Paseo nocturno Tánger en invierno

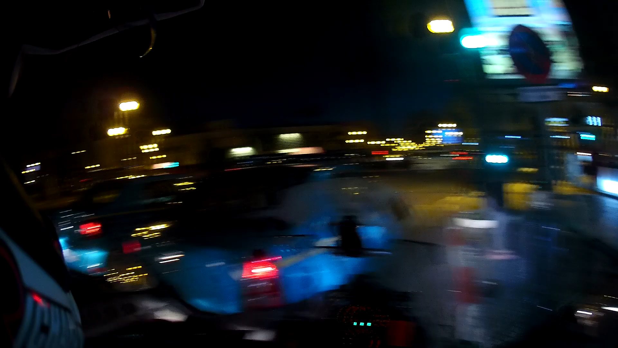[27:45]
Y bueno, esta es la zona del barrio italiano, digamos, por aquí.
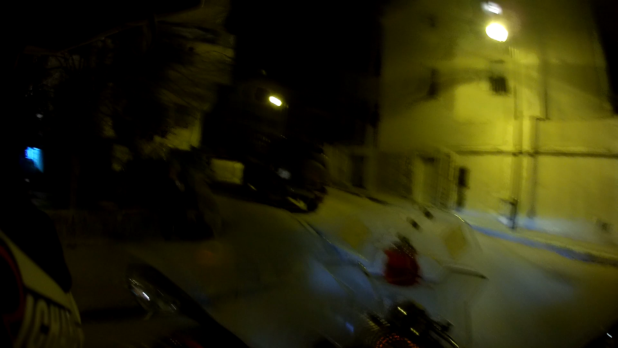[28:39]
Que bueno, esta era la iglesia italiana.
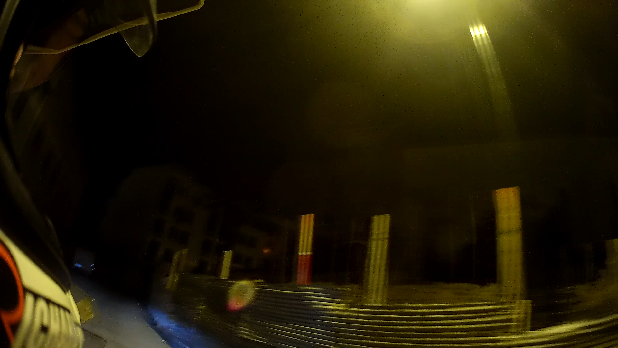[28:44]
No se ve aquí, pero es esta aquí de la derecha. Está cerrada aquí.